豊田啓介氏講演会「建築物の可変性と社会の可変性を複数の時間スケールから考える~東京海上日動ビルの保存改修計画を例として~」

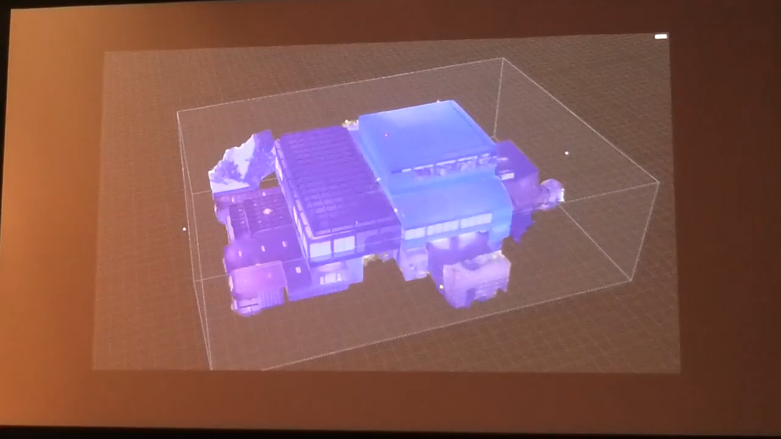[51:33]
術的に分析ができるようにこれ外観じゃなくて内観だけしかまだデ
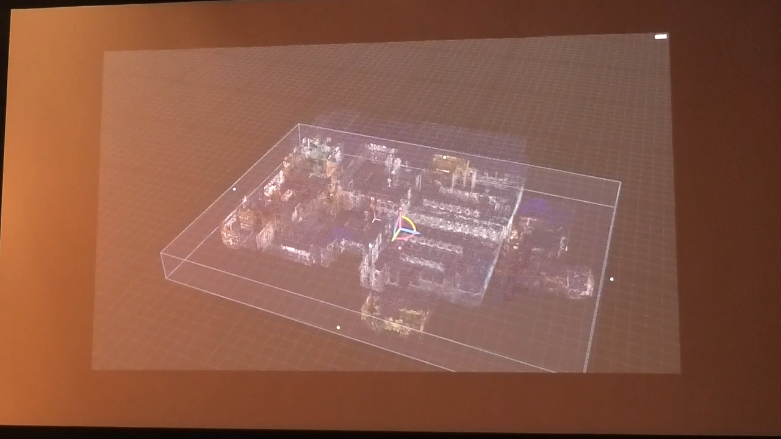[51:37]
ータができてないんですがこんな形で公開をしてじゃあ民族学的な話に使ったりゲ